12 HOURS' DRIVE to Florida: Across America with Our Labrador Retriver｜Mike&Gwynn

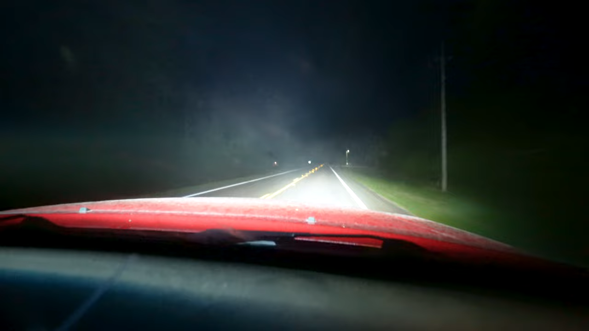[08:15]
my god now there's fog what's going on florida get yourself together